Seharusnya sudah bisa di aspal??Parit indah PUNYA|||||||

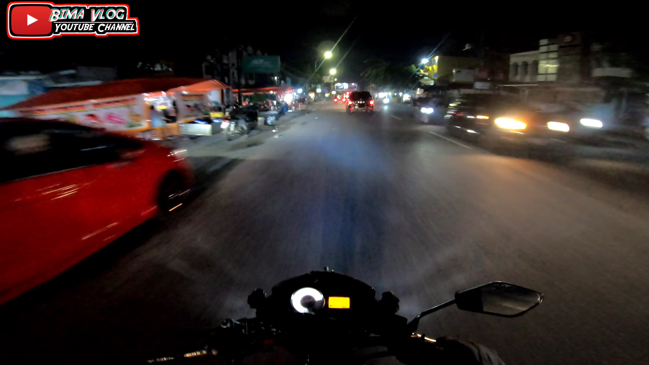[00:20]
Assalamualaikum warahmatullahi wabarakatuh welcome back to my youtube channel sekarang waktu jam jam 22.55 mau jam 11 guys jadi eh gue mau ke
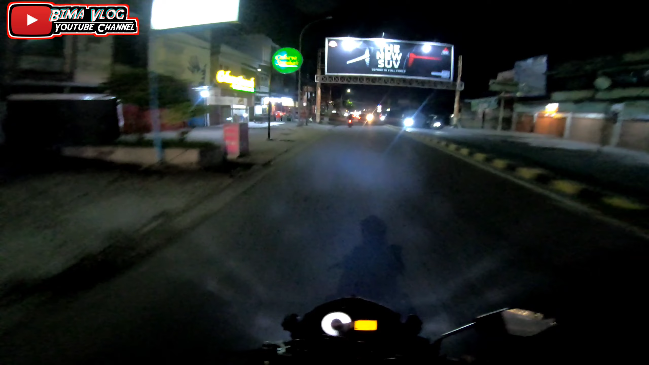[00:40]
jalan Dato Setia Maharaja nah ya itu dia tepatnya kalau orang-orang kalangan kita lah ya orang-orang alam tuh
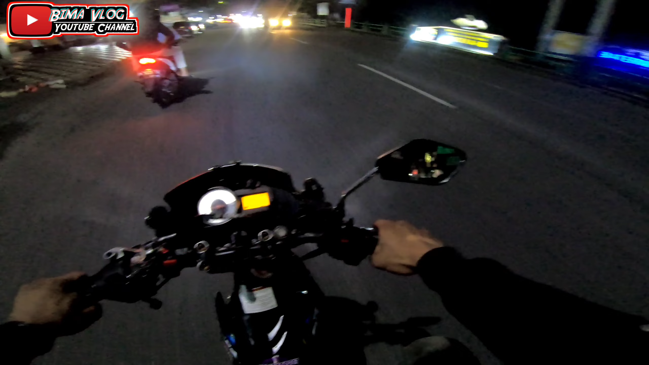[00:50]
namanya itu parit indah guys paritnya itu banyak yang indah-indah katanya sih gue gak tau ya mungkin zaman itu mungkin gue rasa iya sih terus sekarang kayaknya paritnya udah tercumari oleh unsur-unsur yang bisa dibilang hal yang wajar aduh jadi gua masih pakai baju seragam kantor ha ha ha kampret kantor hahaha seragam
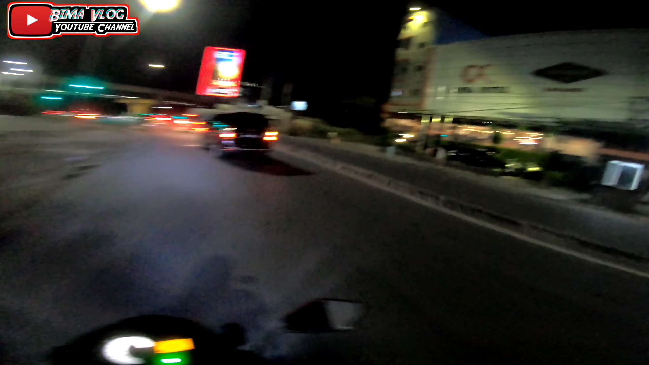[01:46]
Raya Sudirman tepatnya samping Hotel Alpa
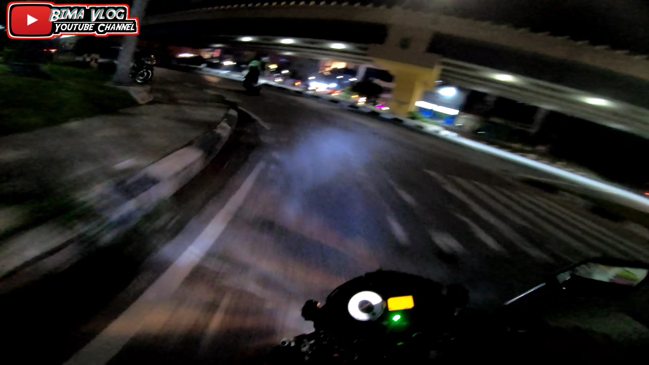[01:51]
jadi eh jam segini sekarang sih ya jamannya nih rawan polisi sih bagi yang suka suka nongkrong yang depannya sih gua rasa tidak depan trotowark kayak gini ya trotowark kayak gini nih samping-samping jalan Sudirman guys yang seperti
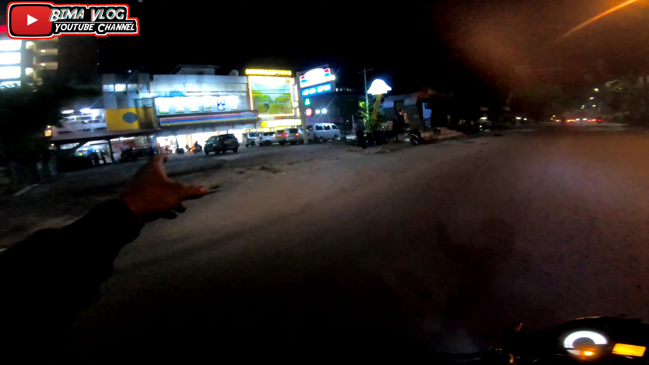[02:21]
di Indomaret guys ini disambil di bawah jembatan seperti ini kan dan itu rawan ya ya sih biasanya sih waktu itu eh banyak yang nongkrong-nongkrong nih di trotowark beli ini ya depan gedung NPR kalau untuk sekarang nah kalian Niko
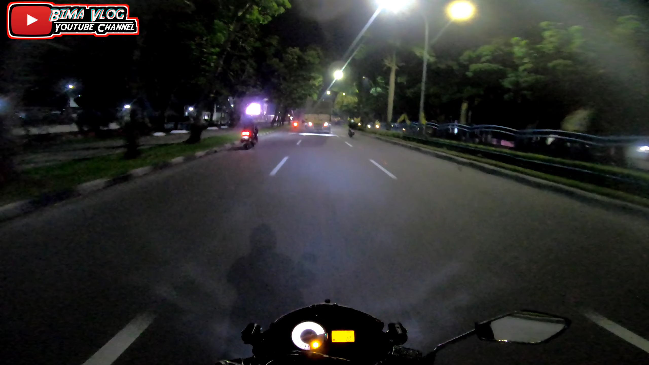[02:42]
Niko puluh anjay hahaha hahaha hahaha kalau untuk sekarang sih ya guys eh sekarang ternyata rawan jadi
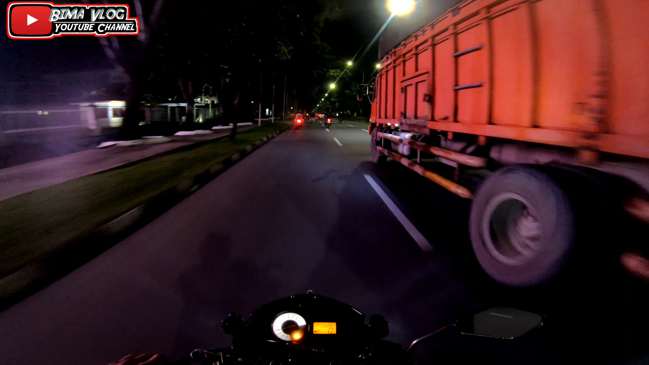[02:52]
lebih hati-hati aja sih ya kalau mau ngumpul sama temen-temen Hati-hati aja sih depannya sih depan jalan Sudirman ini juga pernah kemarin ada penangkapan selaku sekompok anak nongkrong sih ya tapi nggak tahu sih berapa banyak cuma pasti mungkin banyak ya nggak tahu nggak tahu banyak tuh tapi yang kelihatannya sih banyak hahaha gimana lama nggak ngantin Sudirman nah
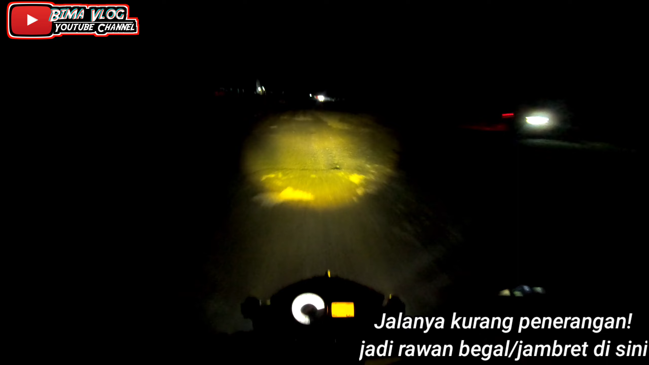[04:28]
nah ini kayaknya belum belum di belum ada penimbunan nah nih kayaknya masuk sih kayaknya ya kalau penimbunan kalau gua rasa kan nggak harus nunggu waktu sama berbulan bulan ya guys ya kalau udah keras ya langkah baiknya aduh ya sempurna langsung kan tapi gua nggak tahu siapa BD Pekanbauer ini apakah sudah habis karena dibelikan mobil
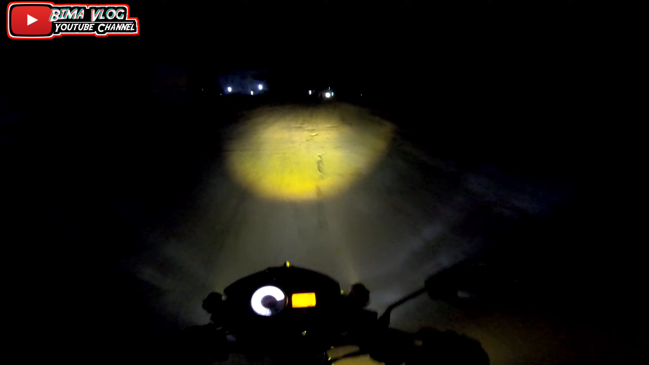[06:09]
ya eh Indomaret Apamat tadi ya wuuh galannya lupang dan lihat batasnya sampai ke jalan Indomaret tadi sih kayak ini gua rasa ini gua nggak mau lewat jalan yang tembus ke kerinci gua nggak mau jalan situ boleh jalan motong aja gue lewat jalan apa apa namanya dia jalan kiri aja guys apa nama jalannya gua nggak tahu guys
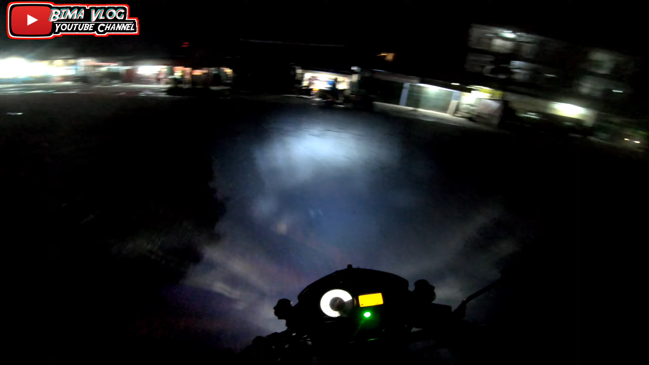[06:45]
kapok gua lewat jalan lurus ini guys macet sudah macet lah jalannya nggak bagus lah udah gue suka sudah waktu itu udah gua buat konten juga di YouTube mungkin para pejabatnya nggak nonton YouTube gua kali ya bisa jadi kadangnya nggak apa-apa sih ya di TikTok bakalan gua upload